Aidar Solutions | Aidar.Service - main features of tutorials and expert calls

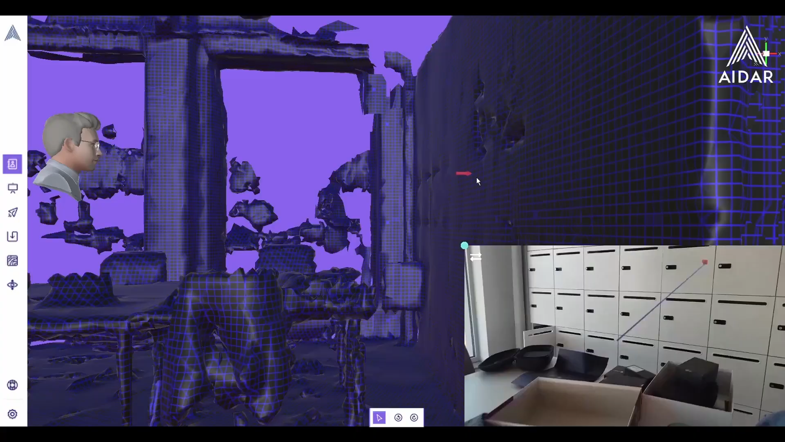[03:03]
And now we are going to the remote call. So now in the remote call, now we are not on the HoloLens. We are on the expert, for example, Windows PC. So the expert sees like an avatar of the guy.
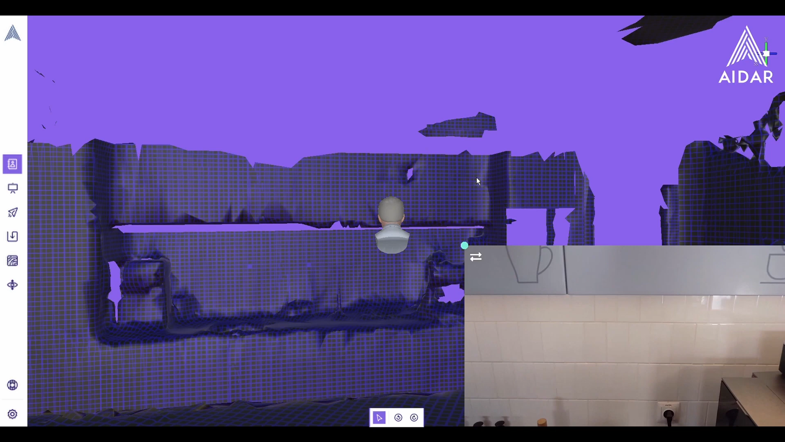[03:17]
It's just like the scan of the environment. And automatically by the HoloLens, you don't need additional sensors.
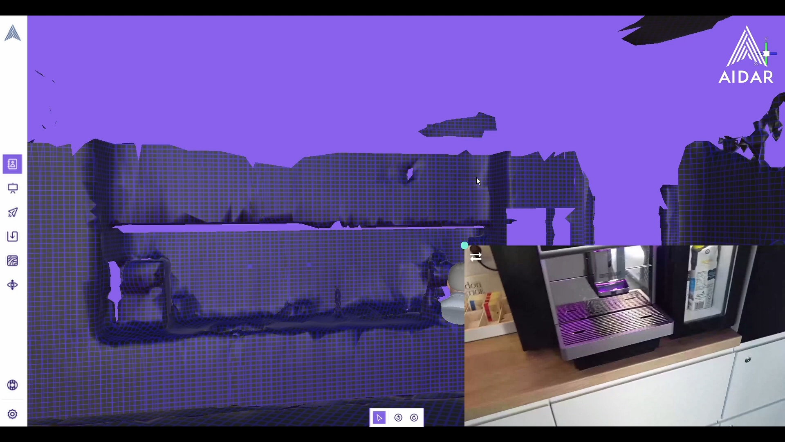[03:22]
And now we have like two machines, one the coffee machine and another water machine. And now you see an arrow. I get him in a symbol or a signal where to go.